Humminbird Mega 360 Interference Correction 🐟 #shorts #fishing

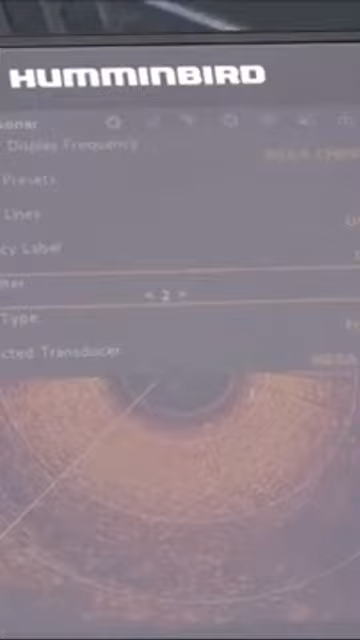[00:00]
Generation 3, Helix 12, and there are four settings.
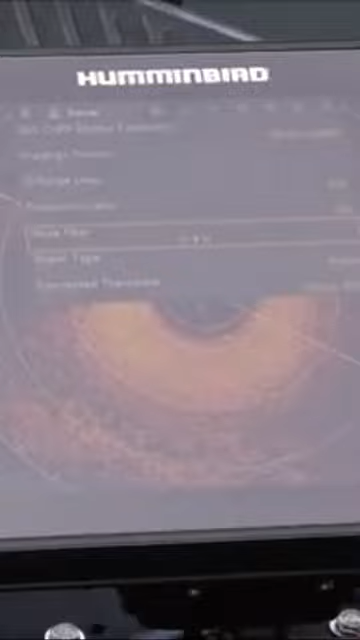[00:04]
Hopefully you guys can see those settings.
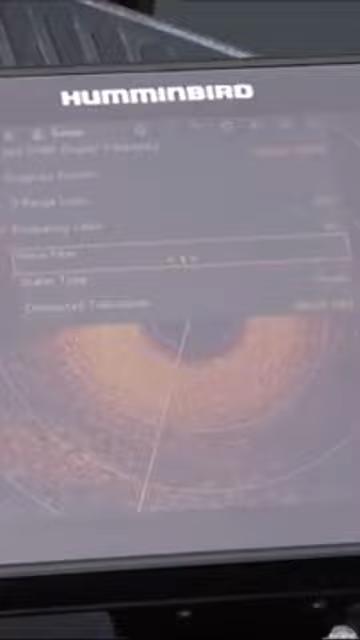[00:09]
And if you look at setting 1, I'm not getting the interference.
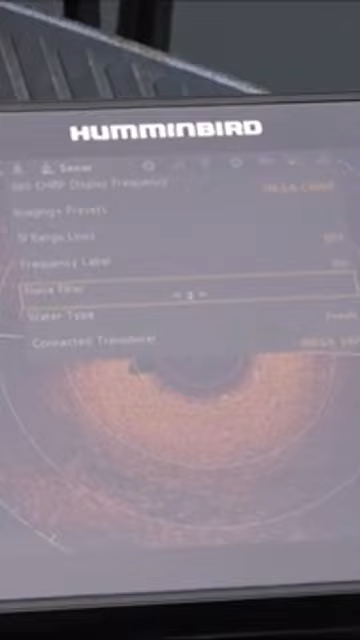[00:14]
Setting 2, I am getting the interference. Let's let that clear up.
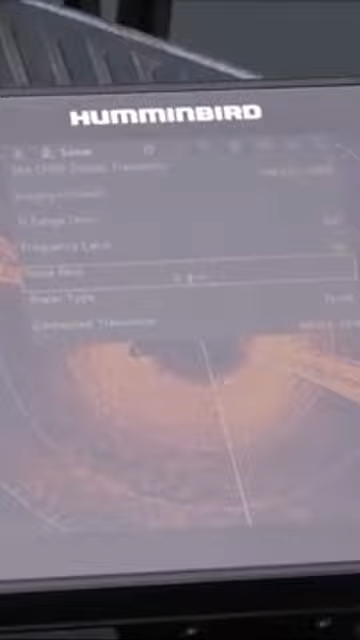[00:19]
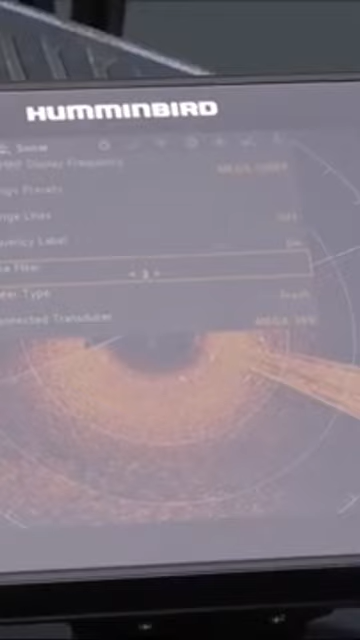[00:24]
Okay, once that sweeps through there, that cleans it up. At setting 3, no interference.
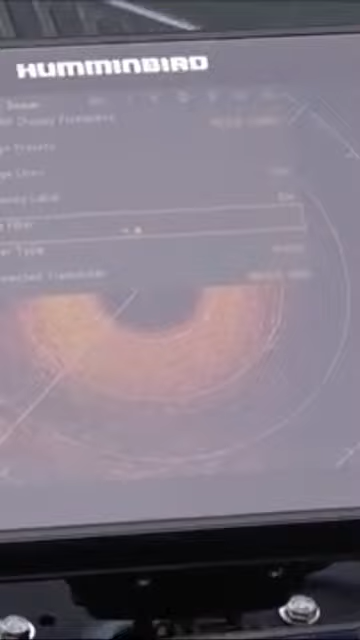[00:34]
Setting 4, interference. So I didn't realize, I thought that these were a progressive series of settings.
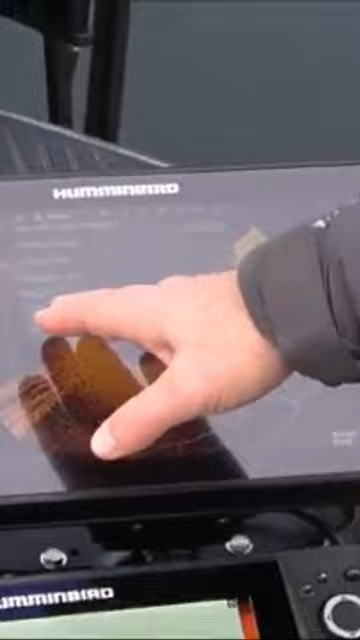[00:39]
But they're actually all four individual
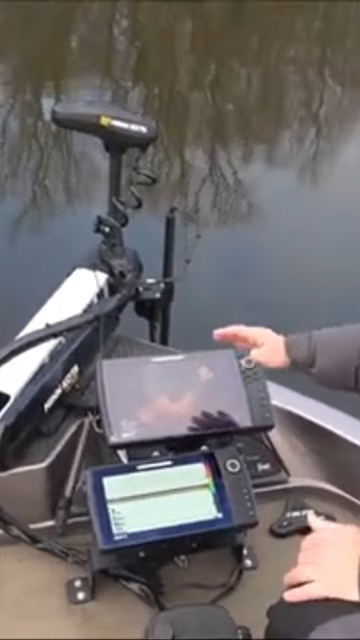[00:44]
different settings for different noise reduction modes.
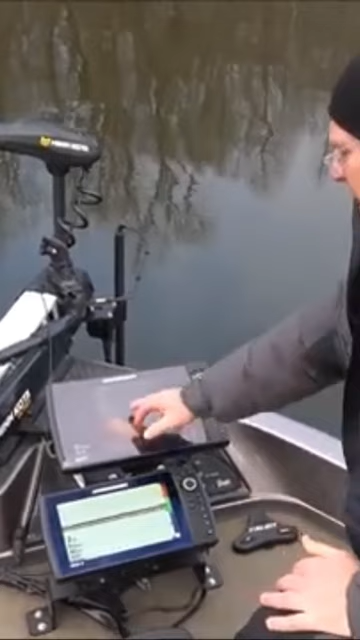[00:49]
So I would try each and every one of those. What I did, I went all the way up to 4 and it didn't fix it.
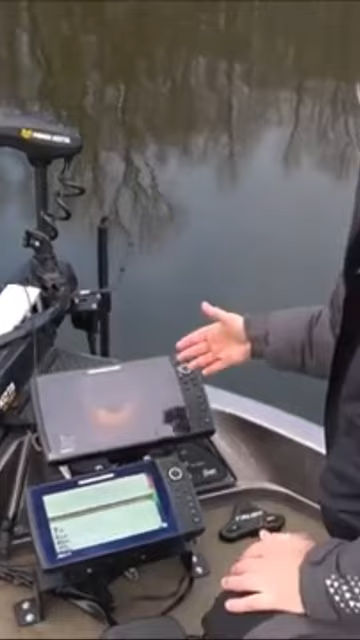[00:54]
So I figured 4 is the highest, so it's not the noise.